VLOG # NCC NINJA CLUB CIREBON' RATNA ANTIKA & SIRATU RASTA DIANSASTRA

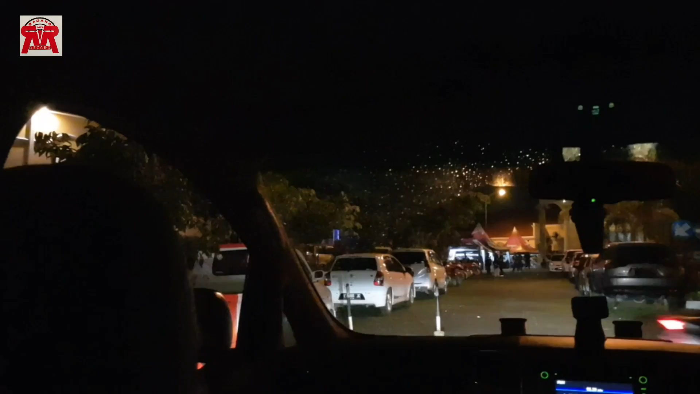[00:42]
Dan kita sudah sampai ke Hotel Radian dan kita ini mau langsung ke venue. Ini sudah banyak banget teman-teman lewat kita komunitas dari Motor Club Ninja.
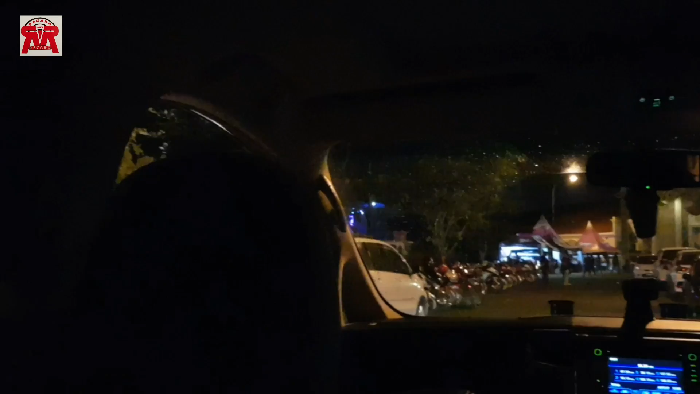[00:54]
Ramai banget karena dari tadi siang sudah ada acara mulai dari tari-tarian dan segala macamnya. Dan sekarang ini kayaknya dengar-dengar nih bandnya lagi main, lagi dangdutan bareng.
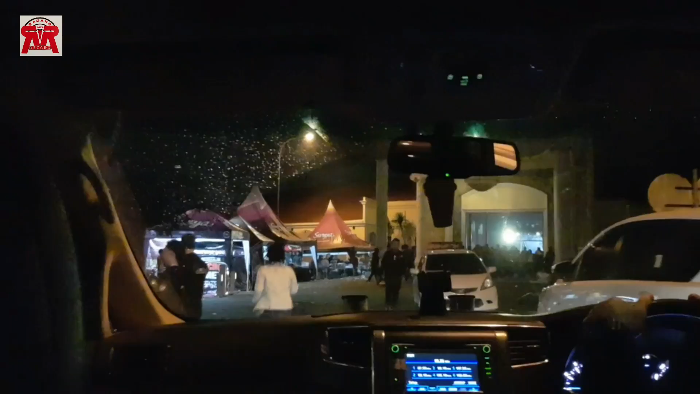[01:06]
Setelah ngeband ngedangdut. Oke, kita langsung di situ aja ada, di sini ke ada, ya. Venue.